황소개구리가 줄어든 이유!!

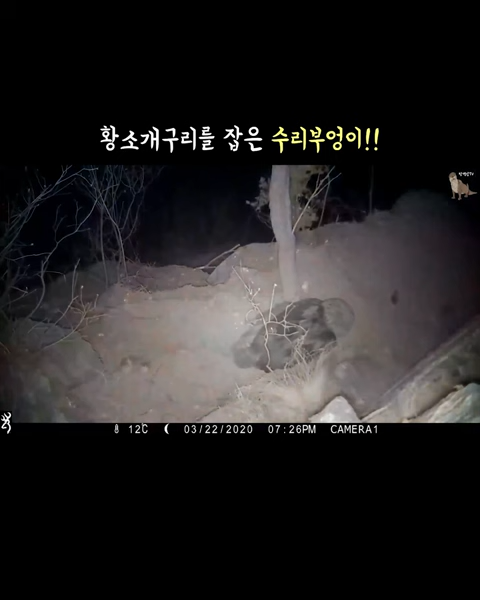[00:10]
빽빽거리며 아빠가 먹이를 물어다 주길 기다리는 새끼 부엉이. 와, 또 먹이를 물고 왔어요. 어떤 먹이일까? 어? 저건. 와, 다 자란 황소개구리입니다. 새끼들에게 황소개구리를 물어다 줄 정도면 주된 사냥감이라는 뜻인데, 저수지들마다 성체 황소개구리를 보기 어려운 이유가 수리부엉이 때문이었을까요?